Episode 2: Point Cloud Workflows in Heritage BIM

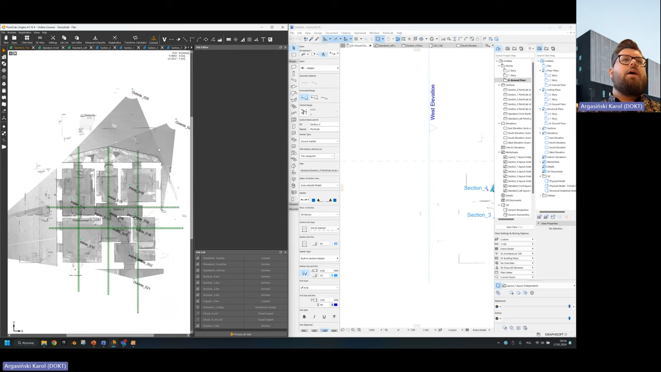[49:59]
cloud and we have some points of the terrain let's say so in archicad i can work it out in two different ways i can receive 3d points so when i click i will get the 3d point in
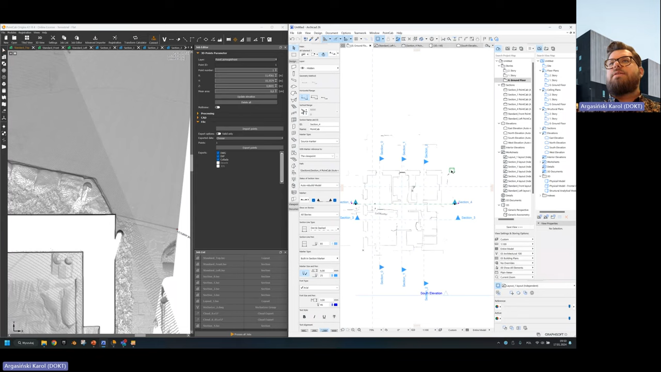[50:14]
this case i actually set it out as an armchair maybe it shouldn't be like this maybe it should be some kind of point so it can be a a library object
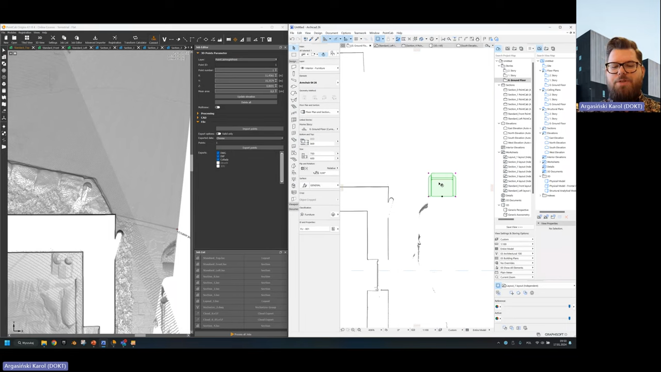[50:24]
of your choice so if i click again i will get chair yeah so that's that's something to think about but here let's say i will stop receiving points
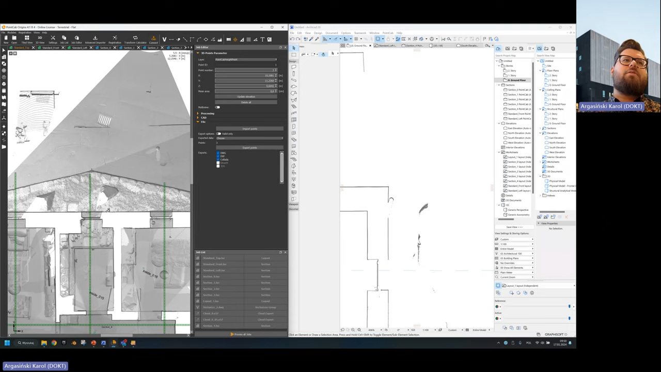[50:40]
and i will click very fast all the 3d points as georetic department would do yeah they will go and they will uh not scan but they will uh measure all the needed like positions uh for my uh for my project yeah so i can get more of those points and something like that so let's say i will get different kind of measures here okay so i got all of those 3d points
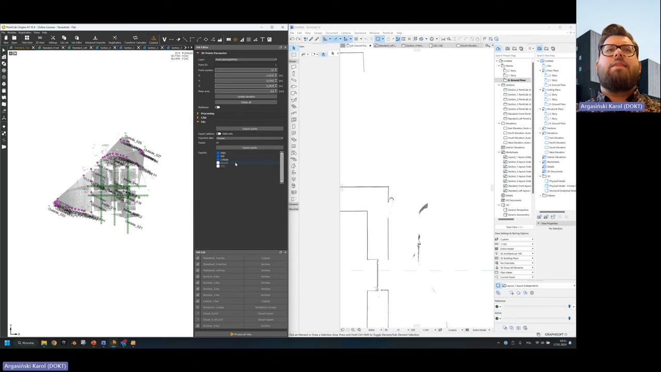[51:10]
and now i can export those so i can export uh all of the information about those points and in archicad i
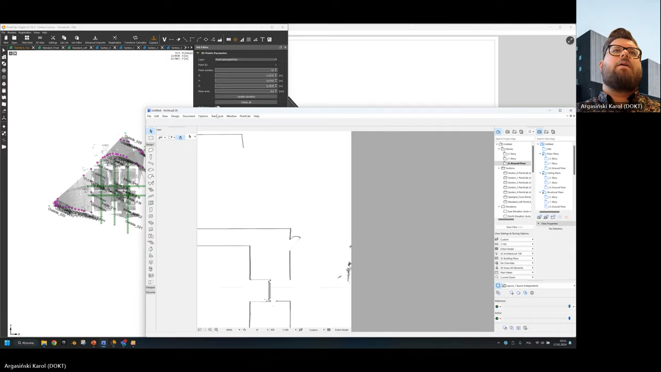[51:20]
will just go into the file menu and then into
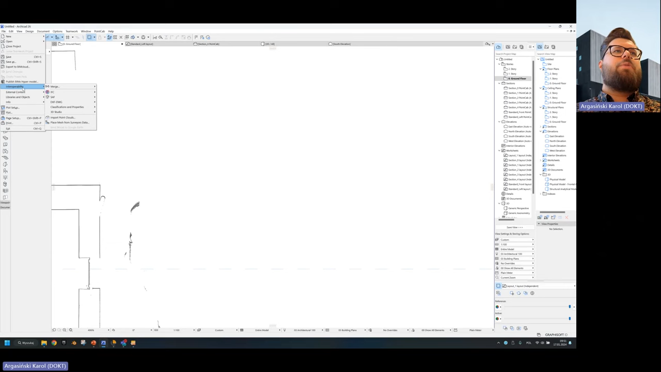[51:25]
interoperability and click place mesh from server server yours data so
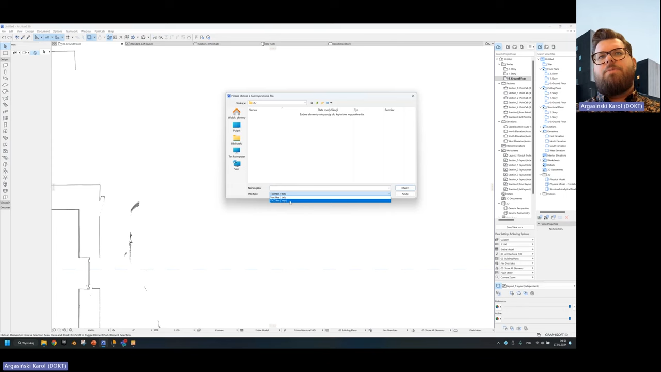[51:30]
i'm choosing xyz choosing points and i choose original location and it's there yeah so
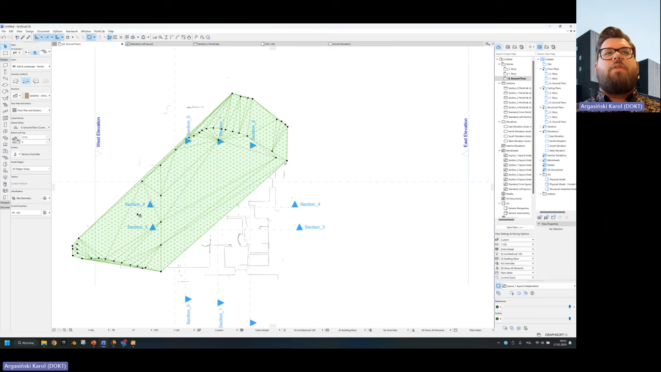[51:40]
that's the beauty of it because we have all of the orthophotos we have quickly a terrain we have the full point cloud and